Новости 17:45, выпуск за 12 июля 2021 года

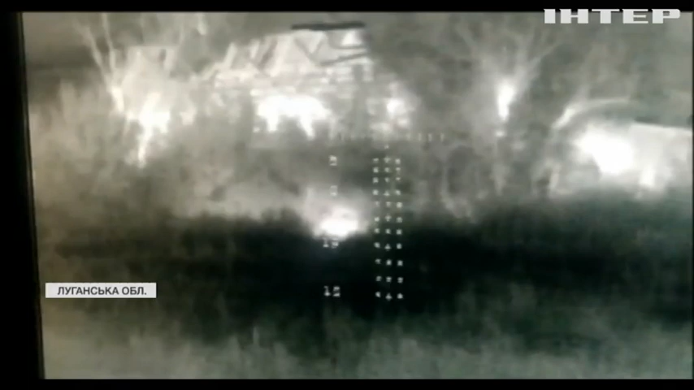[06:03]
Ось на цьому відео з камери спостереження ворожий гранатометник цілить із даху будинку.
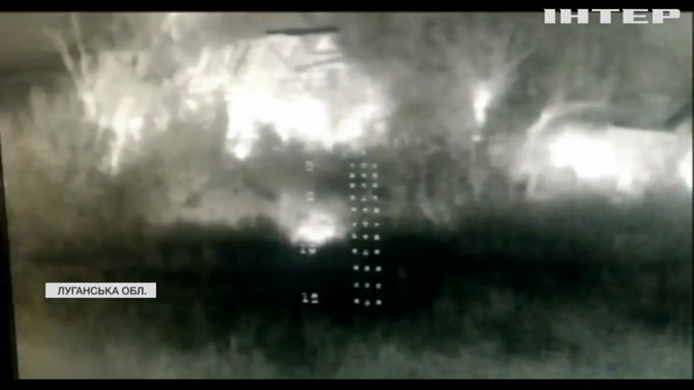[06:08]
Інша зброя теж не мовчить. Це ВОГ, який вони скидають з безпілотників від АГС-17.
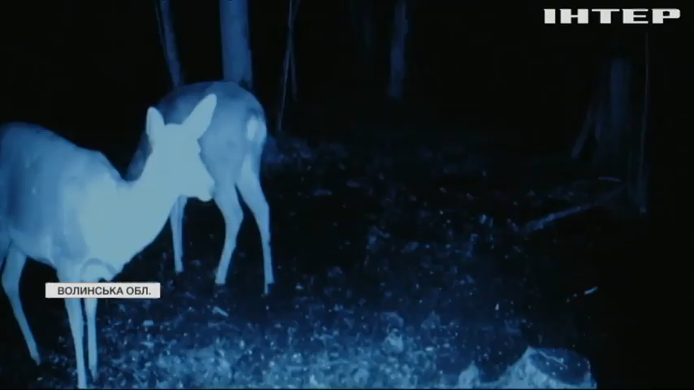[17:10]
Ось ці кадри з лісовими мешканцями зафіксували фотопастки на деревах.
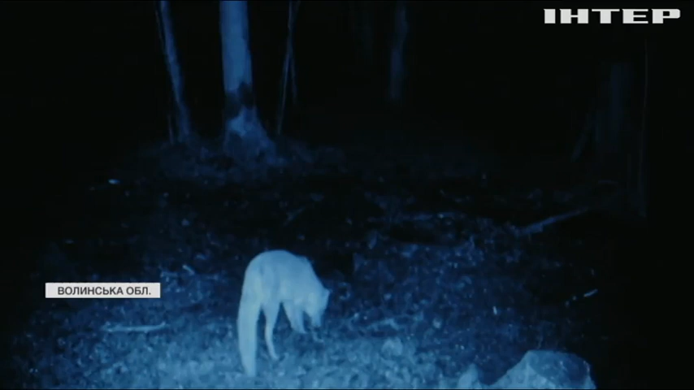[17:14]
Загалом у лісі їх 17. Пристрій вмикається від руху. Навіть якщо пролетить пташка, він усе зафіксує.